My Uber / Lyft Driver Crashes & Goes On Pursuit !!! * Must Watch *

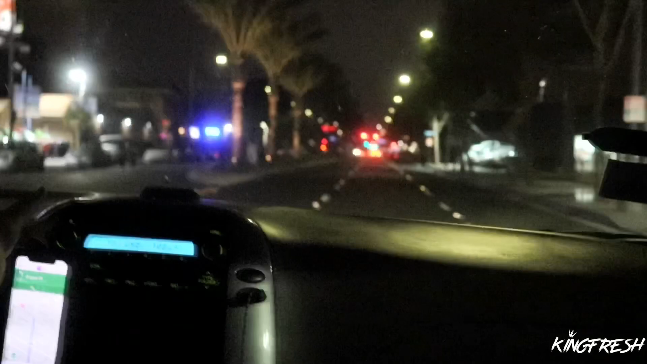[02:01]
We are you guys over driver got hit and run the guy's trying to dip him, but we're not gonna let him dip right now He's holly natch right now guys If you're gonna hit him and run my uber man, you got to pull over guys.
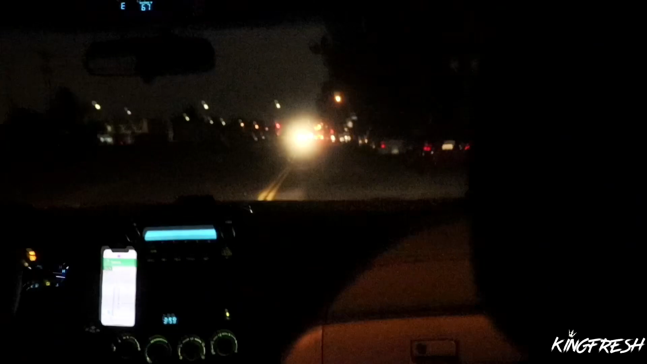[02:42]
Oh, yeah, and here's a little four banger a little bit closer. We could get the plates
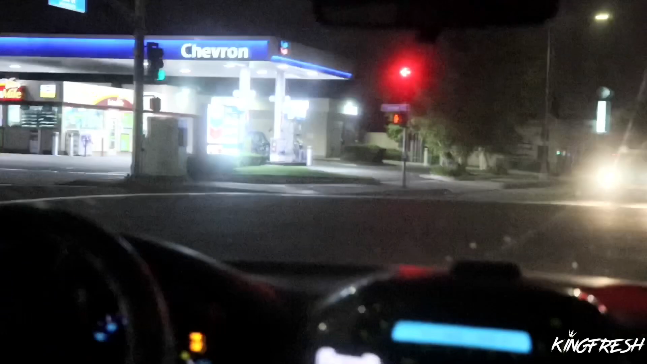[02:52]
Jesus Christ He's holly last He's not gonna dip on my Huh? He's not gonna dip on my Oh no, hell no let's just get close enough to get his plates
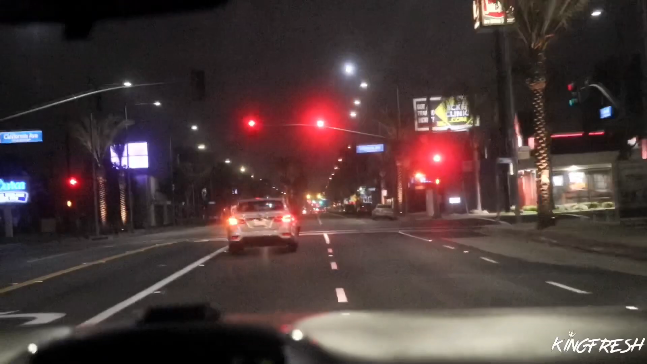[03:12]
Go go go go you got it. Go get it. Go get it get it Ok so the plates are. I got good eyesight though. I got you A C R X 139 8 6 R X 139
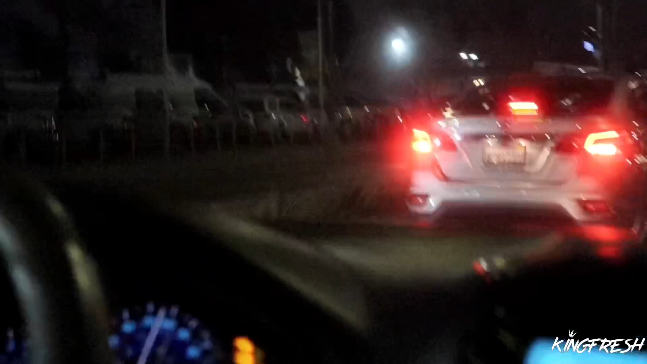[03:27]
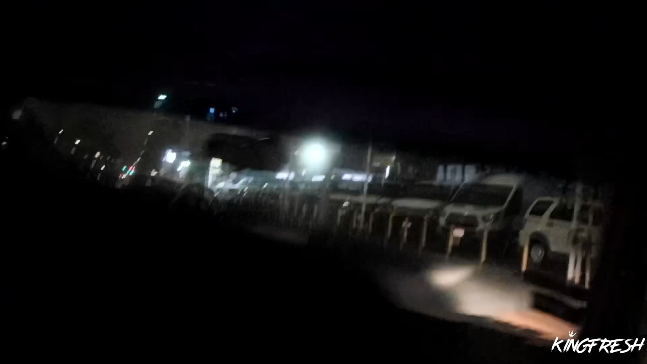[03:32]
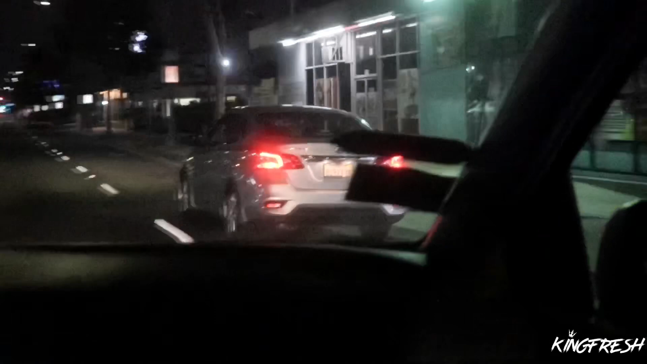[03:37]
He's still dipping, still dipping, hold on, box him right here,
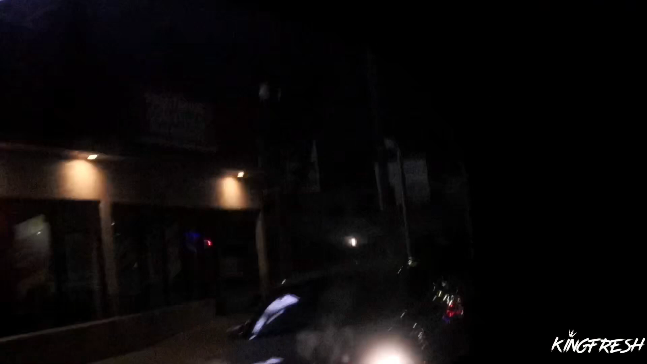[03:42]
box him right here, ah straight dipping, boom, hold on, I was going to kick his ass bro, this was a maniac bro, old ass guy too with glasses, he was on his phone cause I straight saw him too, yeah, yeah,